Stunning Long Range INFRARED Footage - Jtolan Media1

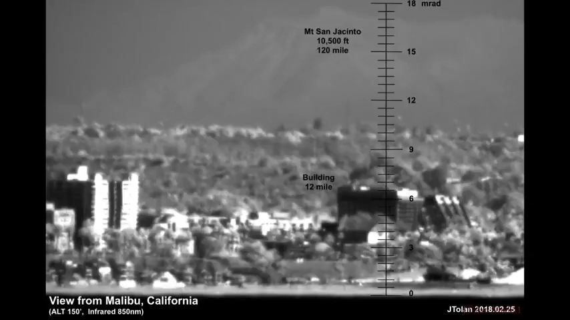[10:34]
So based on the building, you see in the foreground 12 miles away, I now had the resolution I needed to see the floors, the different floors and I averaged a few of them together and assumed about a 12 foot separation between the floors. And based on that I created the scale in Millie Radian. And wouldn't you know it,